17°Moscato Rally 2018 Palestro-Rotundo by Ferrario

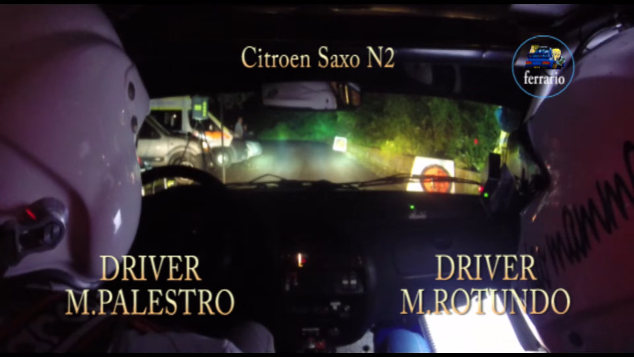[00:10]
5, 4, 3, 2, 1, vai, 20, tornate a sinistro, sinistra 4, in destra 3 diventa 2,
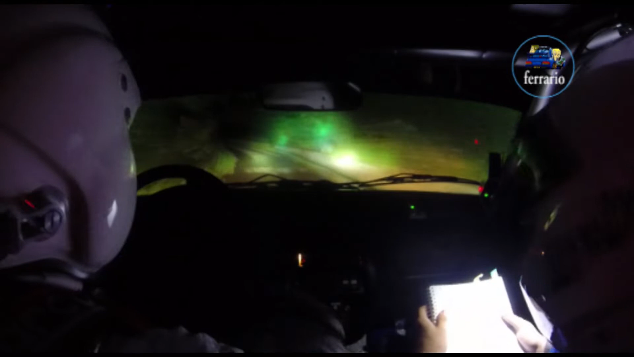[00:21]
accenno a sinistro, in destra 4 diventa 2, sporca, 50, tornate a destra, sinistra 3, destra 4, taglia,
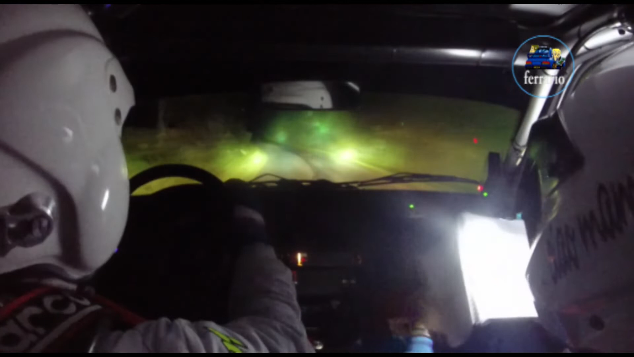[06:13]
al muro a sinistra, 3, 30, destra 4, non tagliare, 30, destra 4, sporca, per accenno sinistro, scusami, destra 4, per accenno sinistro, vai, vai, 50, a fine muro tornante sinistro sale, scusa Massi, Suga, Suga, intornante destro, 20,